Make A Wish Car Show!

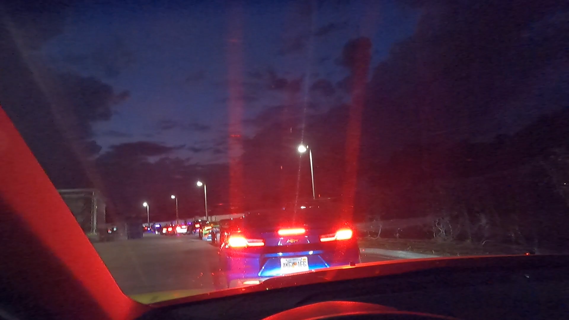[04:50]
And there are a lot of cars in front of us.
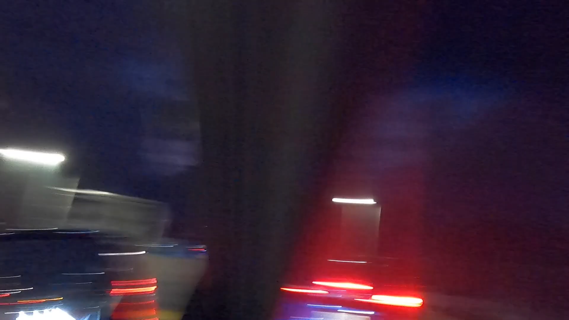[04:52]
A lot of cars pulling up behind us. There is a 1,400 horsepower Sissio's Lamborghini STO in front of me. The Nerf colors.
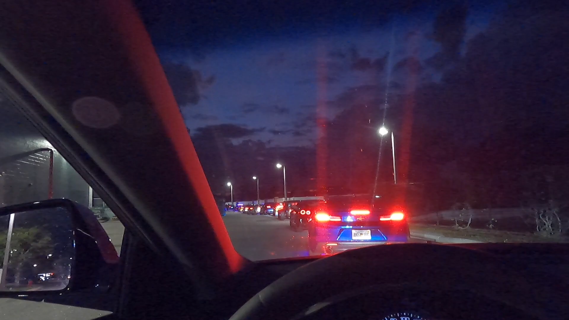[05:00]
One of my favorites. There's a couple other, like, bad-ass supercars, like, super supercars. We got a Cop X Escort going on.
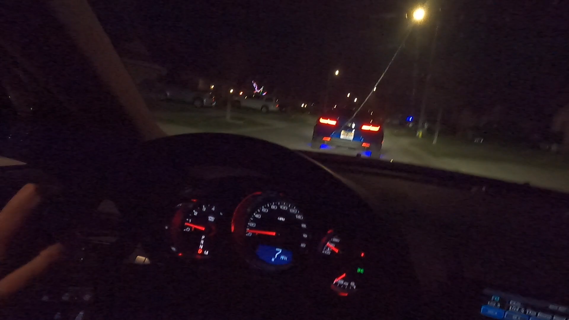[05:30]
All right, we're pulling through the neighborhood now. All the people are coming out of their houses.